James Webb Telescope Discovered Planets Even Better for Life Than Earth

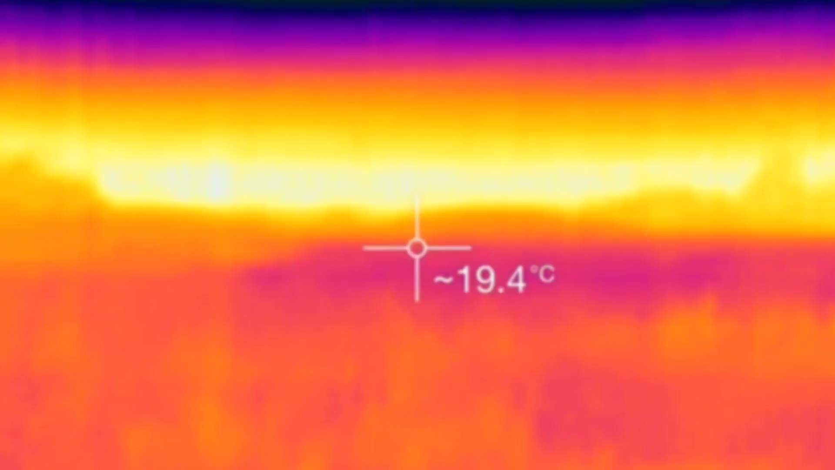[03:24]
On screen: spot 19.4°C
The near-infrared camera, often known as NIRCAM, is the most advanced piece of equipment.
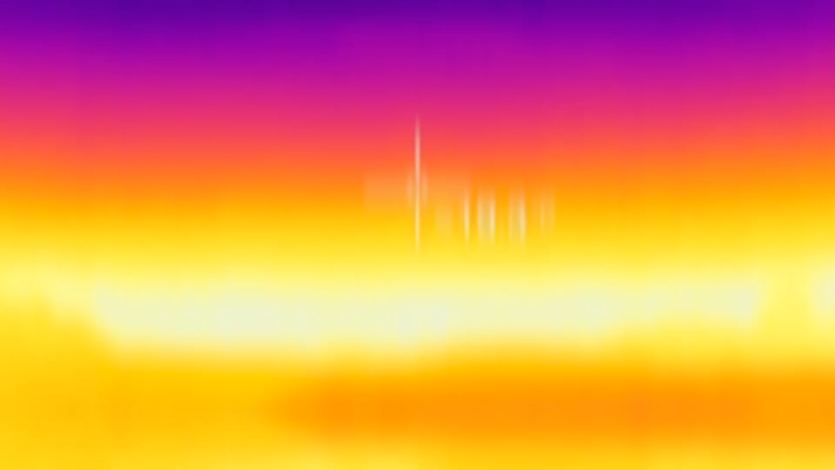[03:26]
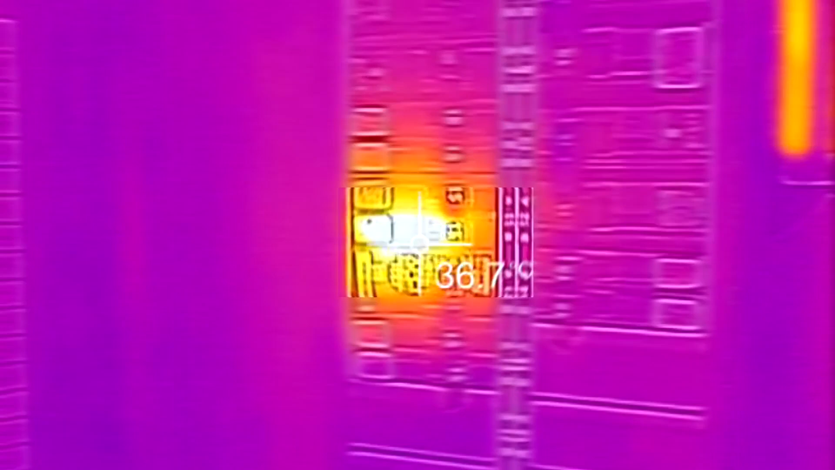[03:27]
It was created specifically for near-infrared studies.